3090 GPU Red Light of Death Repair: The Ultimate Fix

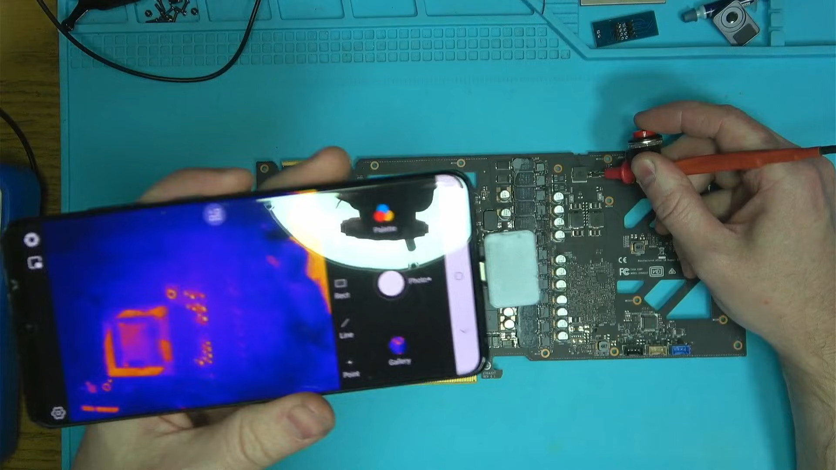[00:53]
I'll be injecting voltage into this circuit while looking for a hotspot using thermal camera, which reveal that one of the driver MOSFETs is showing up on the screen, which means it's dead and needs to be replaced.